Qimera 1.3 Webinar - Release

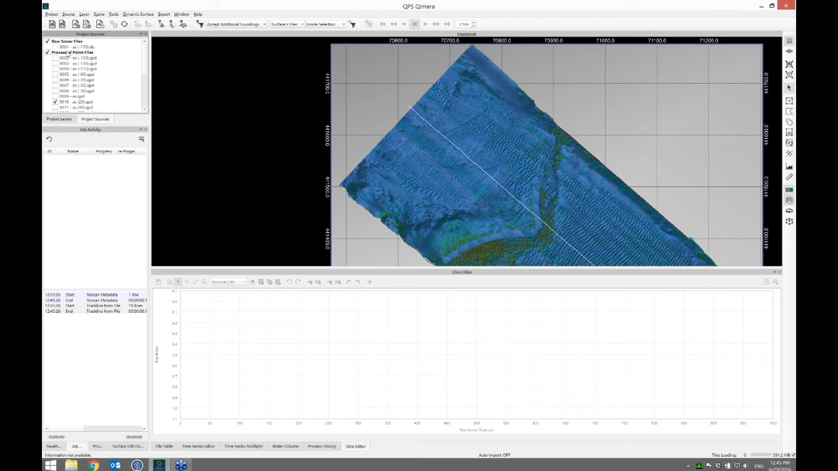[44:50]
You answer the questions people have. Okay. So let's get to the third part, the last part. So I'll show off some of the other capability that we've got built into this release. Let's turn the survey lines on.
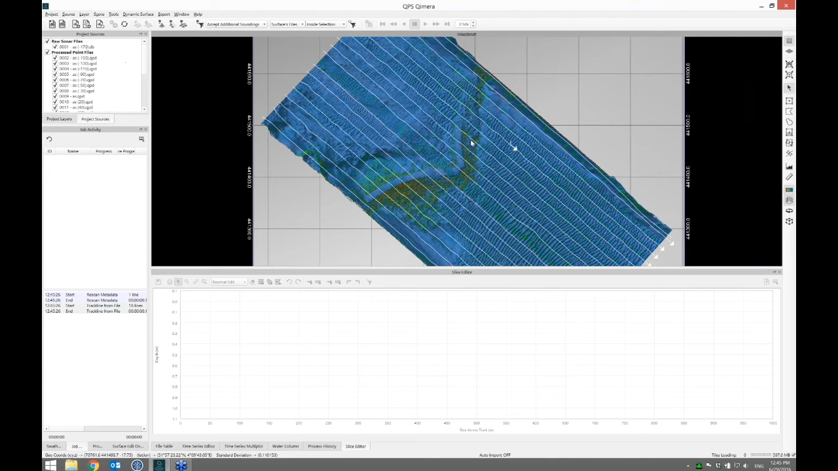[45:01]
What I'm going to show is the new scroll editor mode, and that's also something that came from cloud.
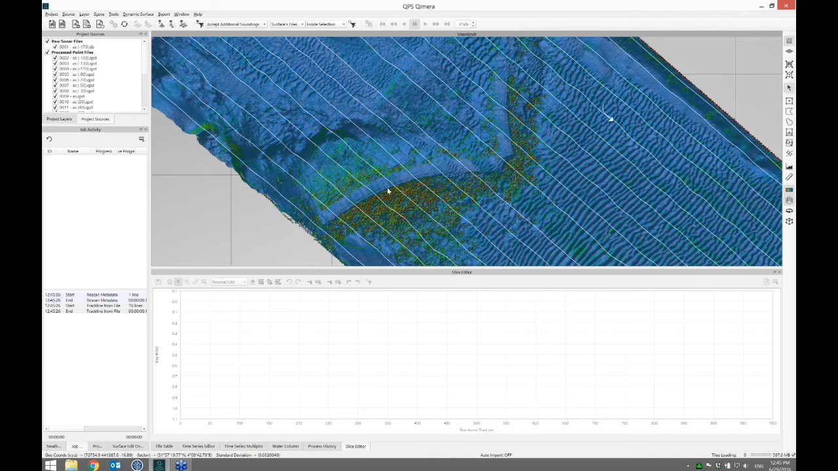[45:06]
Actually, I need some lines off for this. And that's a new tool that's in the toolbar here. It's a new spatial selection mode. I'm going to click that. And what happens is when I left-click and drag, I get to draw a box of the size I like. When I let go, I now get to orient the box in the direction I like. And this little dashed line poking out, if I left-click and then left-click again and left-click again and left-click again and then right-click, lets me define a path that I want to review data along.
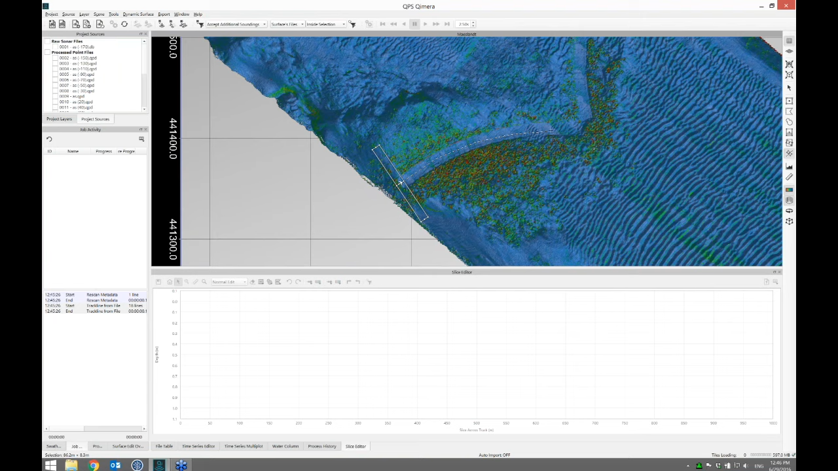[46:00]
Let's go with this scenario where I'm reviewing the data for this particular data set. Let's draw a path. So left-click, left-click, left-click, left-left, left. I'm off the screen. If I middle mouse, I can reposition. Left-click, left-click, and then right-click to stop it.
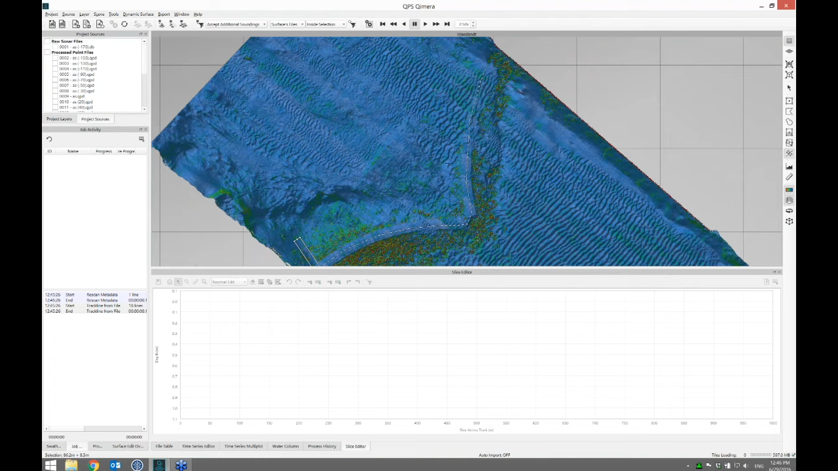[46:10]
And we'll jump into size editing mode. And that'll load the points there.
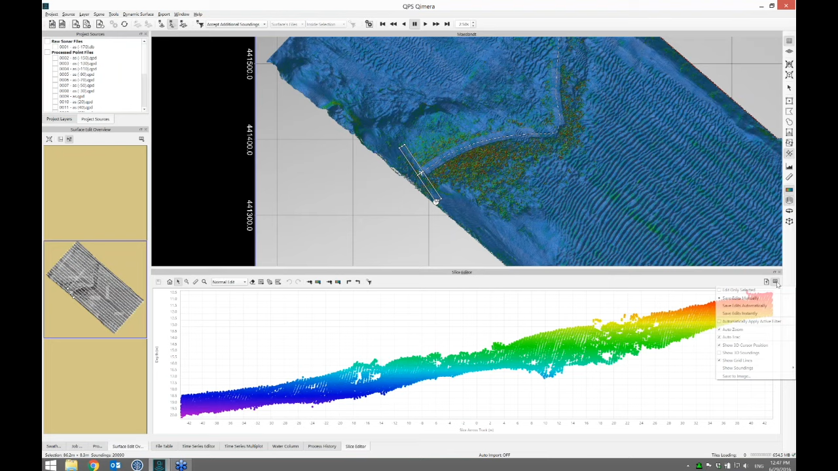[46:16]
Let's draw them in the scene as well. Show 3D soundings. And so I can see them in the scene. I'm going to just reduce the size of the points in the scene to medium so I can start to see a little more detail. And what we can do now is walk through this data set along a prescribed path. And again, I'm going to turn the coloring here to color by line. And I see the different colors for the different survey lines in the Slice Editor.
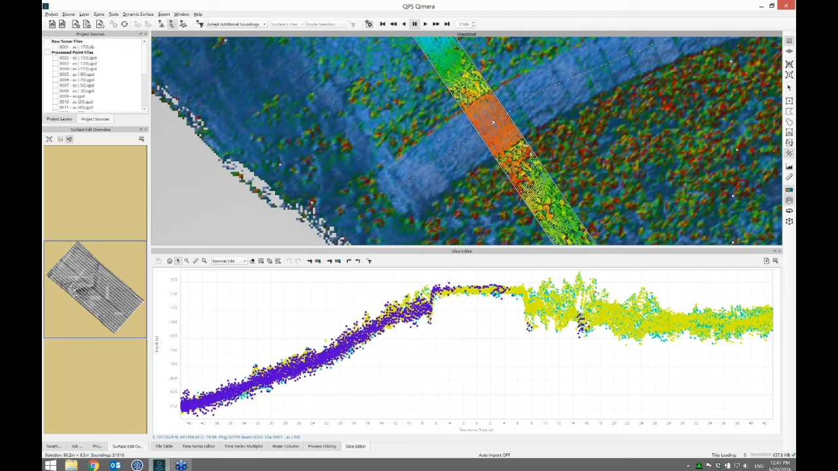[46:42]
But up in the scene, I have it colored by depth still. So I can walk along with the W key. I can move backwards with the S key. These are the new ergonomic gamer keys that we put in with the 1.2 release. And that lets you keep your left hand on the mouse and your right hand on the keyboard. And what you can do is walk along and do some dot killing if you like. I'm just going to do some silly things, remove some dots, move along, hit save. I want my updates to happen instantly. And save edits instantly here.
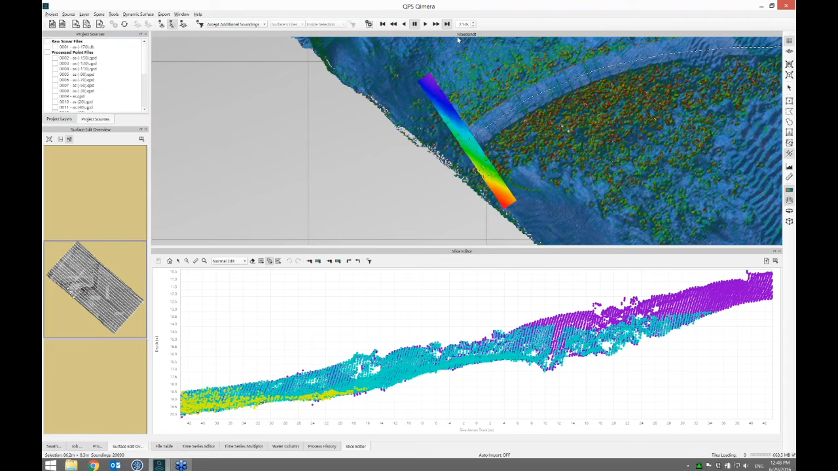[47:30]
I'll look at the movement toolbar. This is a new toolbar that came from cloud. This lets you walk back and forth along a path. So here I'm going to jump to the beginning of the file. Here to the end. There it is there. So the beginning. Let's zoom in. And I can step along one step at a time. What I can also do is just hit play. And so, I mean, you can't see me because I'm not showing my video. If I change this to one second.
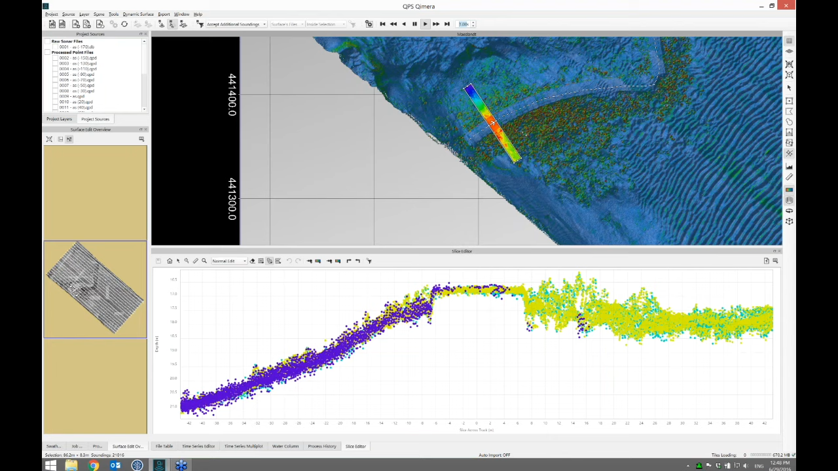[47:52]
This is going to just move that box automatically along that path for me at a one second interval. And I have my hands off. I'm not doing it. I'm watching. And if I've got mostly clean data, but my job is to make sure that it's all clean, I can sit back and watch. And this is playing for me. It's just like doing side scan review in some software applications. If I see a problem, I hit the space bar. Stop it. Oopsie. I lost my focus there.
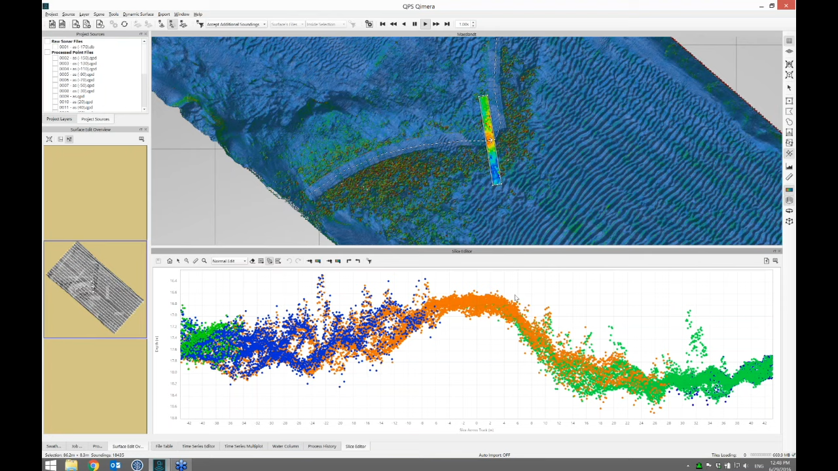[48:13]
Space bar to stop. And then I can come in and kill some dots if I like. Deal with the problem. Once I'm happy with it, I hit play again.
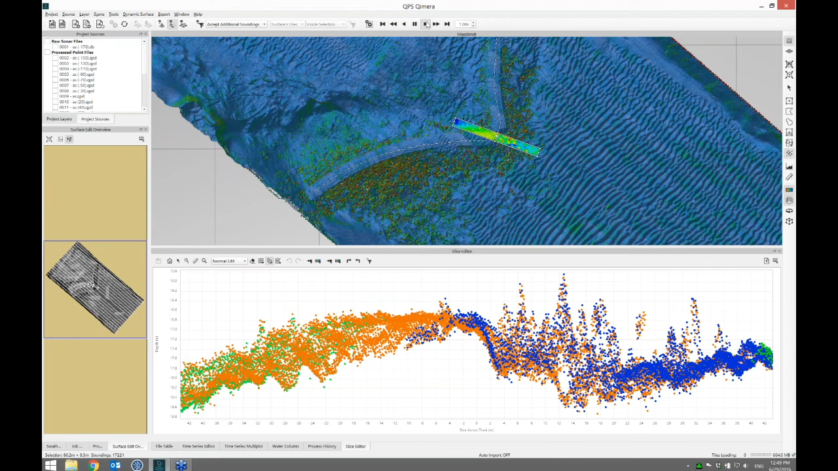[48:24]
And this is capability that came from cloud. That people have requested that we put in come here as well. So you can basically, if you've got mostly clean data and you just need to scan through it systematically, you can use this mode to do that. And this isn't just isolated to the scroll box mode. I can do, let's just jump out of there. I can do any old spatial selection and load the slice editor and hit play.